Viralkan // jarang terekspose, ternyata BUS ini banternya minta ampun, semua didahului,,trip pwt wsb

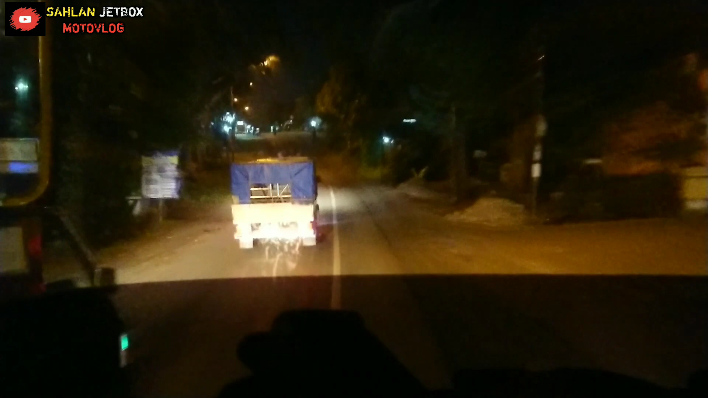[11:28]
Sinar Jaya dari arah Wonosobo itu.
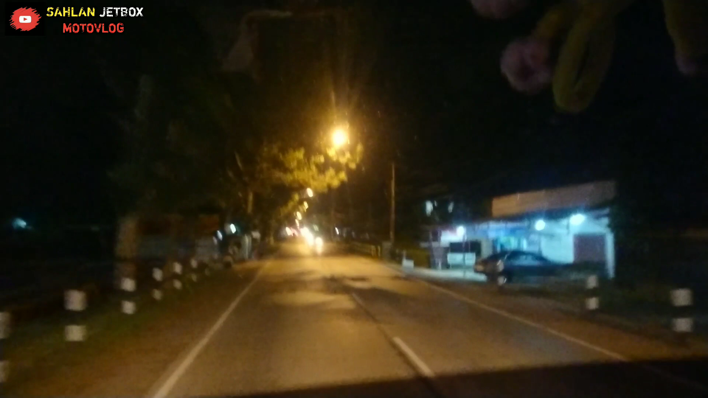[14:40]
Kabupaten Purbalingga dan memasuki wilayah Kabupaten Banjarnegara. Wih, mantap, yang indah.
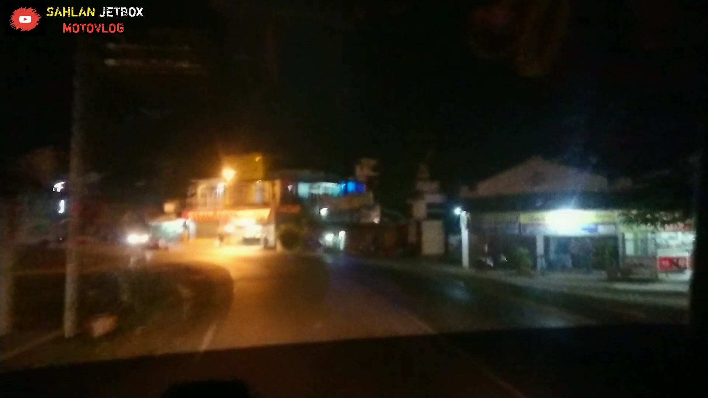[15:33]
Lampu merah pertigaan Klampok, kita ke kiri menuju ke arah Wonosobo.
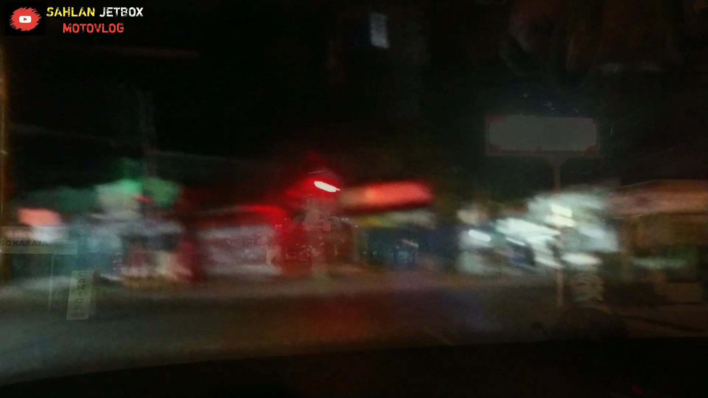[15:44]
Barusan kalau ke kanan itu menuju ke Banyumas.
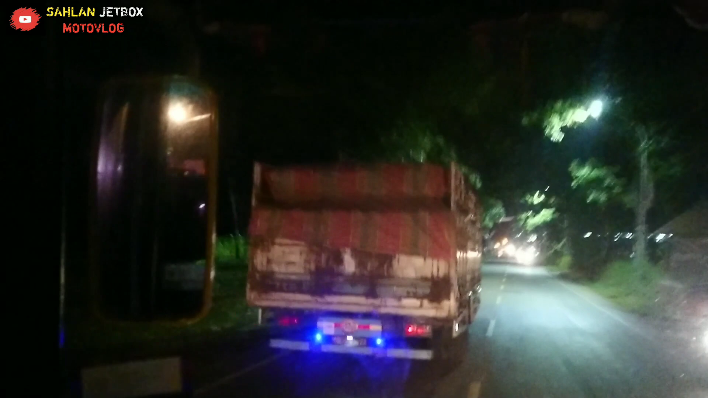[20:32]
lampu merah Pasar Purwanegara. Ini masih tetap dengan Mas Sisur Fatoya.
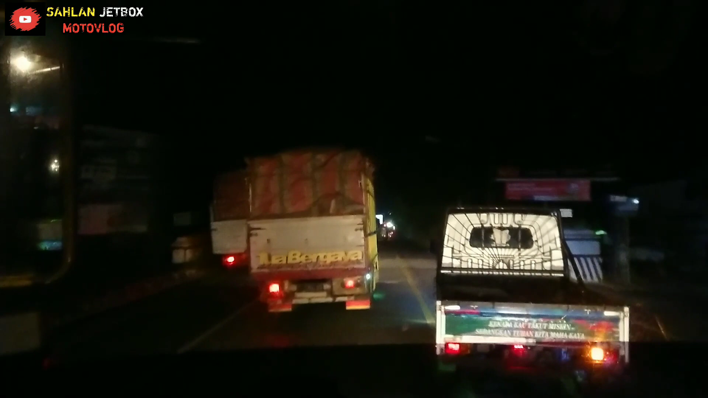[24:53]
Sampai di jalan raya Semampir nih.
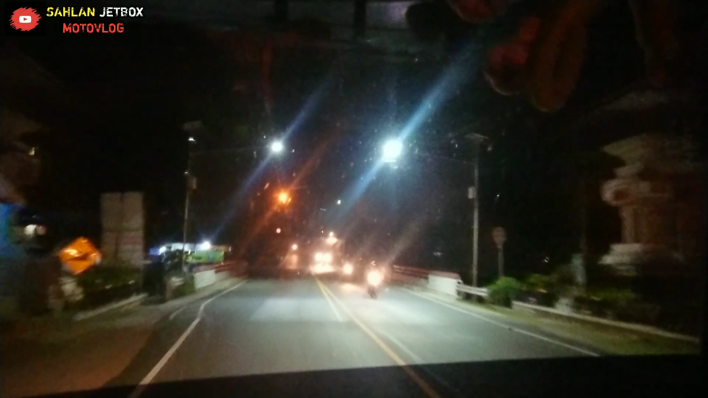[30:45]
Nah, selamat datang Kabupaten Wonosobo, memasuki Sawangan.
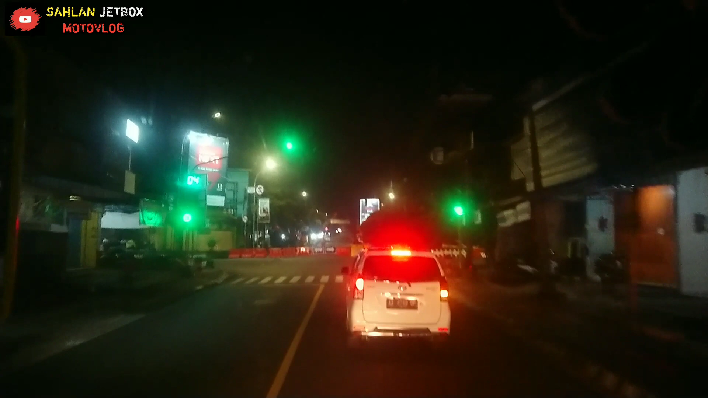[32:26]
Jadi penutupan penyekatan di dalam kota, tepatnya ini di perempatan Taman Plaza ini.
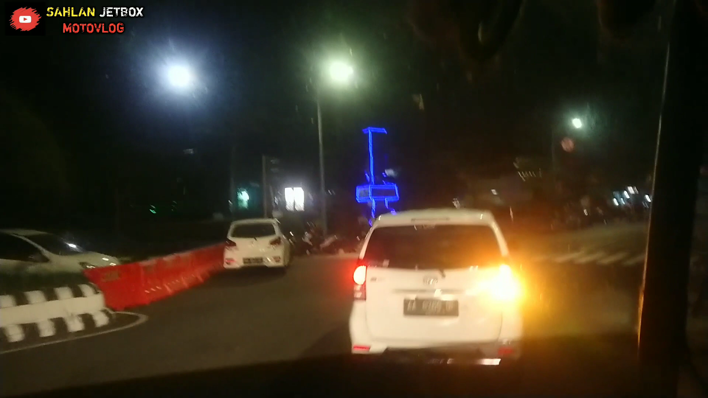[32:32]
Oke, ini teman-teman, kita sebentar lagi sampai di Terminal Mendolo dan sekarang sudah jam 8 kurang 10 menit. Jadi tepat 2 jam perjalanan dari Purwokerto sampai di Wonosobo dengan bis Hijrah yang dikemudikan oleh Mas
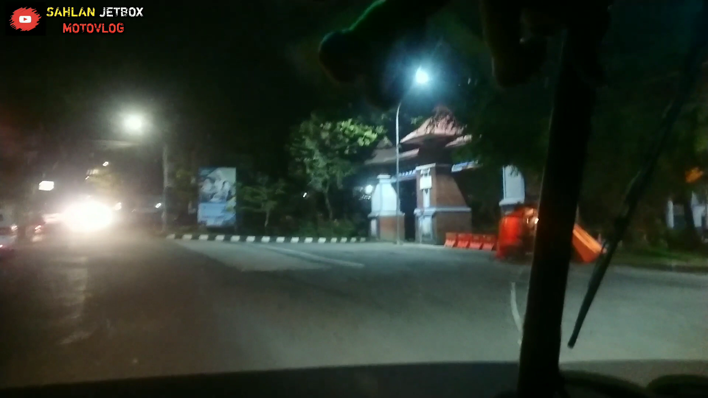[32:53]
Sisur Fatoya dan kondektur Mas Supri.
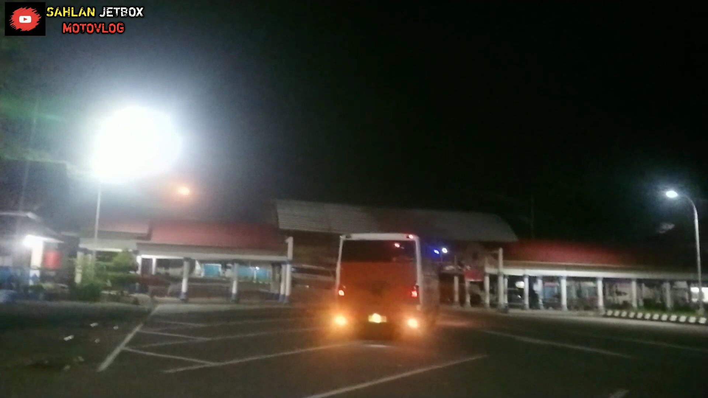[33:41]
Oke, demikian video trip saya dari Purwokerto sampai di Terminal Mendolo dan perjalanan tepat 2 jam.